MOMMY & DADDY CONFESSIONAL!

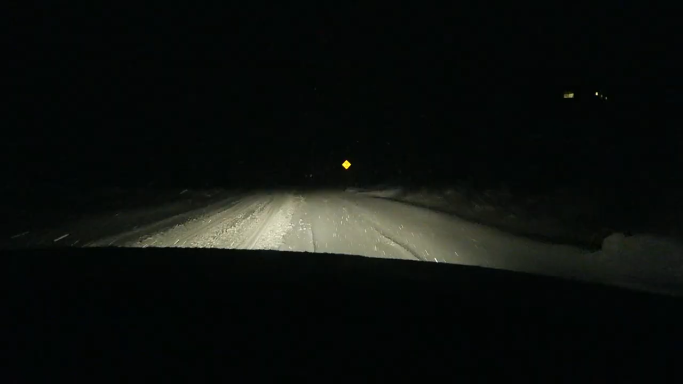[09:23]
I'm not really sure what we're doing here, but we're listening to Christmas music in the snow and we're driving in this pretty weather. Can we zoom in to show the road? We're getting a storm here. It's a little crazy and I don't know why. It has already been blanketed and we've got like another three inches in the last two hours or something. And we're still on the road. Golly gee. Let's zoom in over here on the winters. Oh well, there's drifts. There's a lot of drifts. Let's zoom on those drifts dude. Can you zoom in right here?